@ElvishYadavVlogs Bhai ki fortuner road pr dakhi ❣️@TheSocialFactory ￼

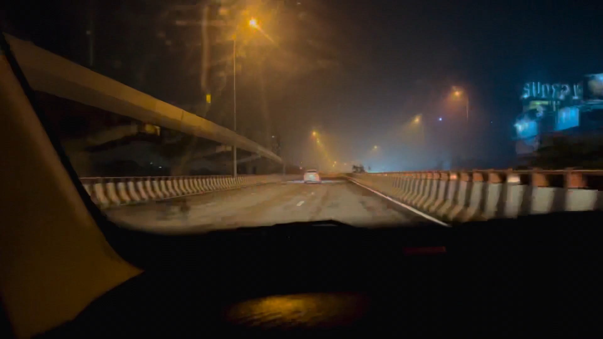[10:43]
तो काई सब बड़े-बड़े सोरूम देखो यह वोल्वा का सोरूम यह ओडी का सोरूम
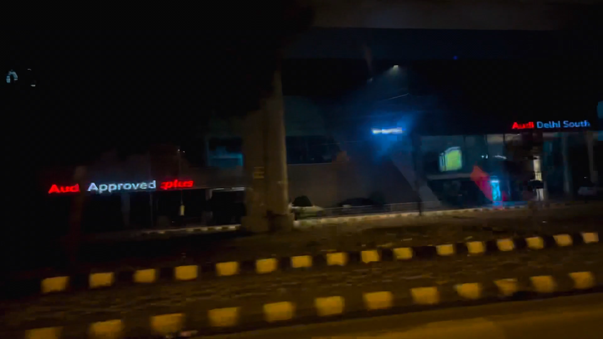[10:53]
और यह ओडी का यह तो बीम्डबलू का सोरूम
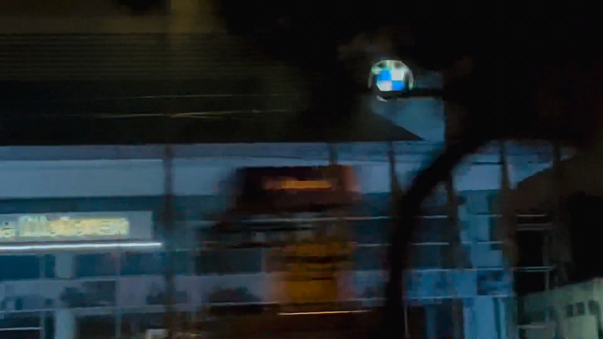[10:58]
और गैस और आगे रेंज ओवर कभी आएगा
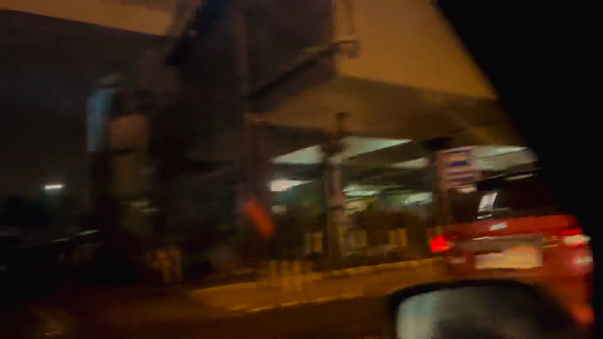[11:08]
आई फेवरेट कार रेंज रोवर ड्रीम कार गैस
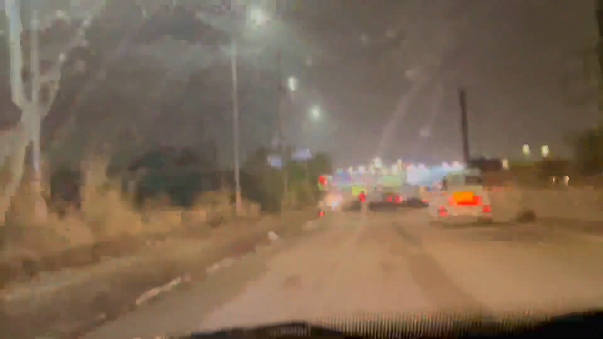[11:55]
तो गाइस अब हम नवेडा में आने वाले हैं यह जो पिलर से हैं उसके पार नवेडा आ जाता है
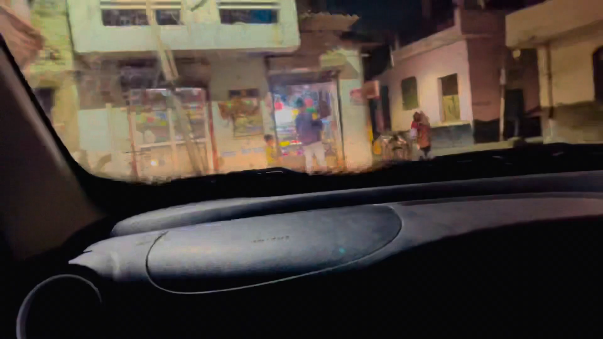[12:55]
तो गैस आ गए अपने घर के दोरे और अब घेर वाली गली एरिय
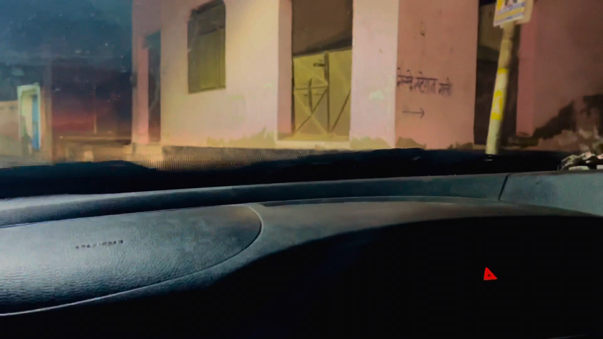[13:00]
अपनी और कार को यहां से मोड़ते हैं गैस